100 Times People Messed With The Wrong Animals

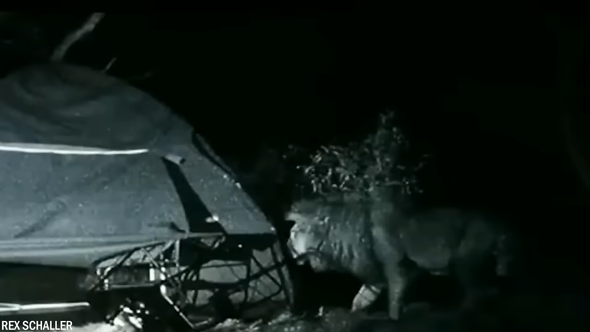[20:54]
In this video, we see campers who are surrounded by these dangerous animals at night. Hopefully no one got hurt.
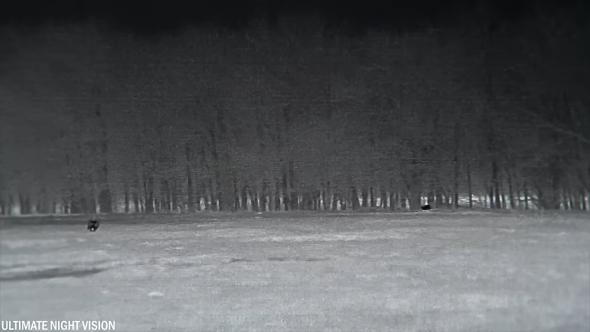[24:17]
Everything was filmed with a thermal camera as the wild boar approached from about 328 feet away. Unfortunately, when a wild boar is rapidly approaching, there's nothing to do except take a shot to deter the boar.